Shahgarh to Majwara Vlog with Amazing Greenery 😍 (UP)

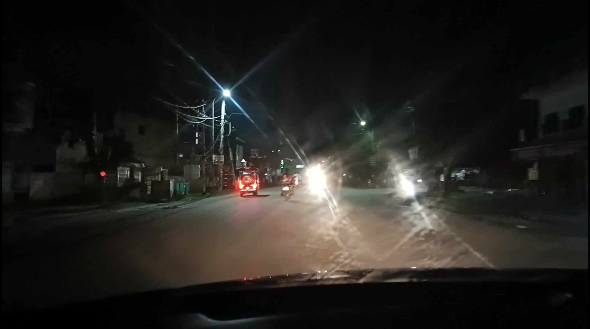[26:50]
दोस्तों हम लोग मझवारा से शाहगढ़ के लिए वापस हो चुके हैं और रात हो चुकी है,
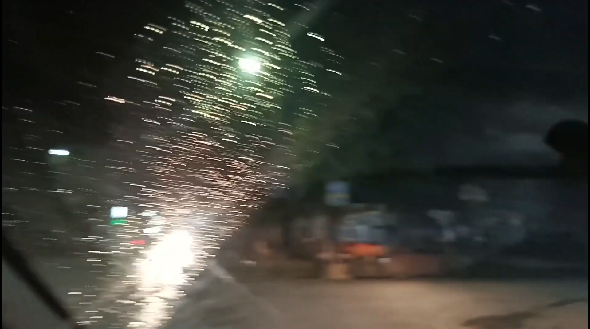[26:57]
बारिश भी हुई थी,
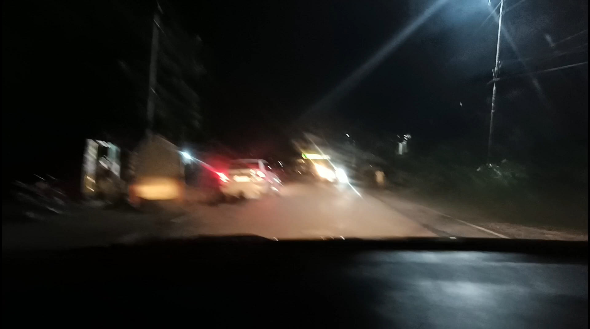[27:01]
तो हम लोग बहुत आराम से धीरे धीरे चलेंगे क्योंकि विजिबिलिटी भी काफ़ी कम हो चुकी है। और दोस्तों वीडियो अच्छी लगी हो तो वीडियो को लाइक सब्सक्राइब शेयर ज़रूर करें।